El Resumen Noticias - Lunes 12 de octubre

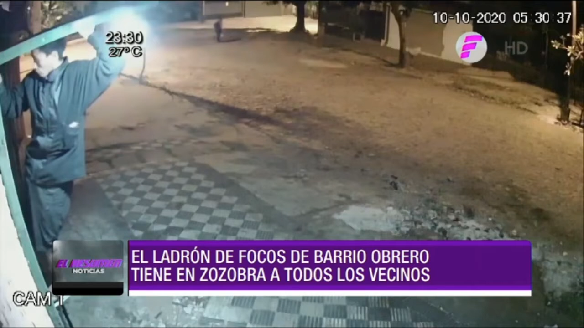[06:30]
Piden ayuda para identificarlo ya que en las imágenes de seguridad se lo puede ver a cara descubierta en el momento en que los desenrosca y luego se va. Pobladores están cansados de comprar focos para que luego se los roben.